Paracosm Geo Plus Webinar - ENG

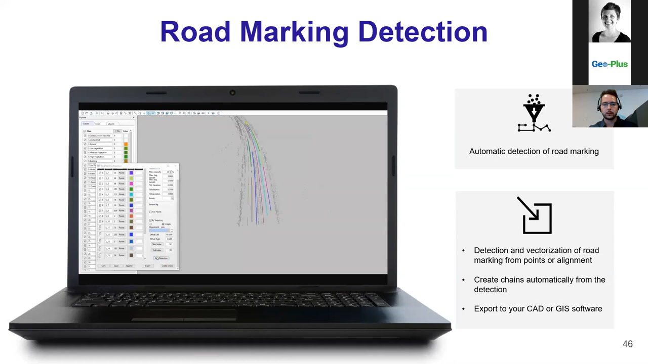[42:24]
you will have the possibility to extract right away your road marking in batch or individually. Create your chains as the previous two extraction features and export that to your CAD or JS software. Next one is the viewing mode.
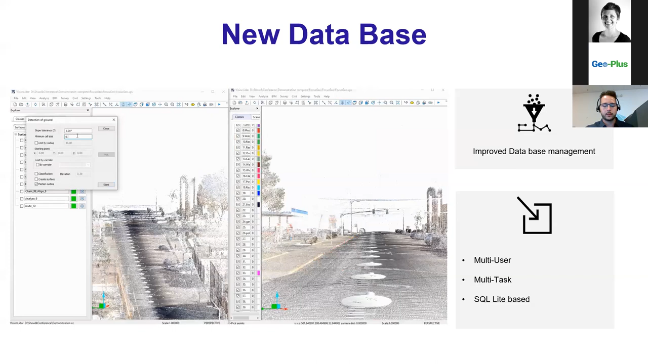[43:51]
For Vision IDAR 2020, we switched to SQL lite base for the database, which allow now multiple users working on the same project at once. So as you can see on the screen now, on the left, we are doing the ground extraction.
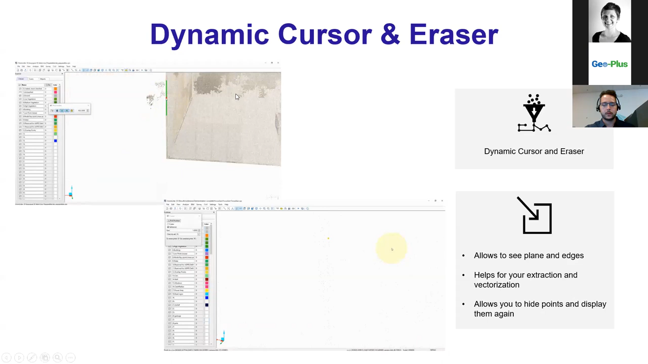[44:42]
So when you do your feature extraction or your beam generation, you can, by using the cursor, make sure you're clicking exactly where you're supposed to click, which will give you better results for your 3D modeling or the extraction of your features. Also, we come to notice that when you do that acquisition, sometimes you have some elements you want to extract, which are below other elements.
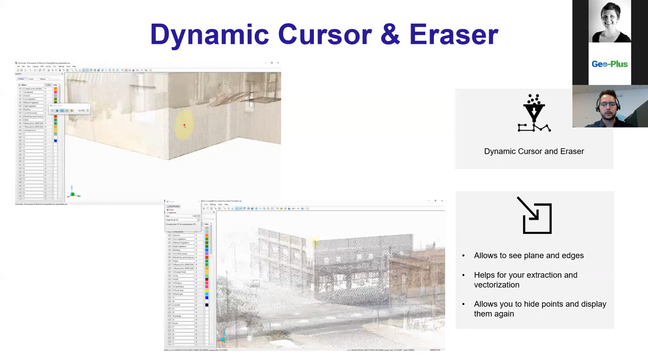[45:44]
So with the new eraser, you have a possibility to delete whose point, mostly to be more precise to hide whose point temporarily, which will give you access to the points below them and allow you to do your feature extraction. Once you're done, you have a possibility to display them back again on screen.